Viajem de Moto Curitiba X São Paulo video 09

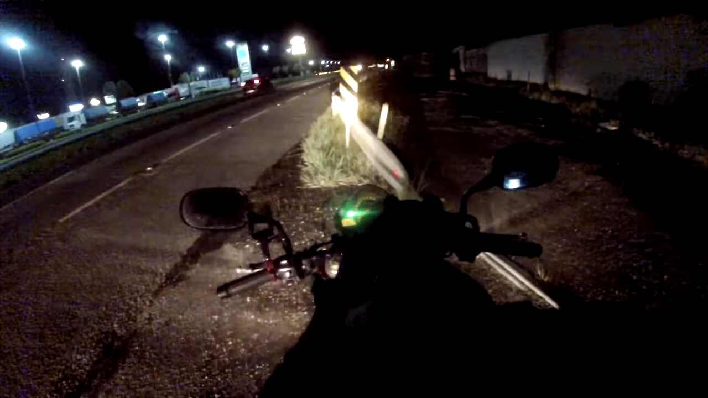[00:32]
A bateria já tá velhinha, já tá até meio inchada.
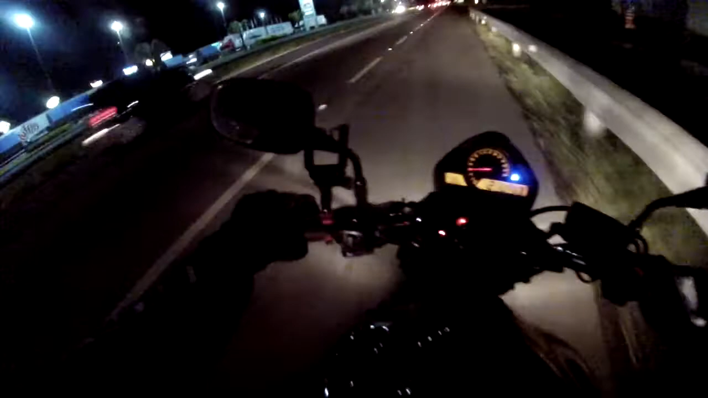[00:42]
A placa: São Paulo 187, Santos 171, Juquiá 28 km. Estamos perto de casa já, graças a Deus.
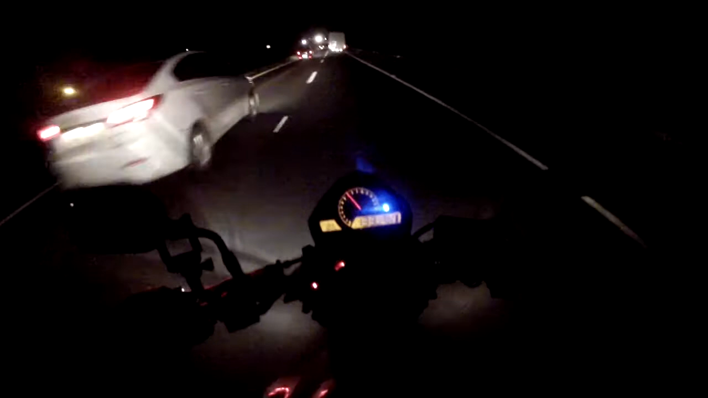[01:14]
Filmar a viagem toda, já tô filmando. Passaram três pedágios, falta três pra finalizar o trecho. Polícia Rodoviária Federal, vou jogar aqui, né?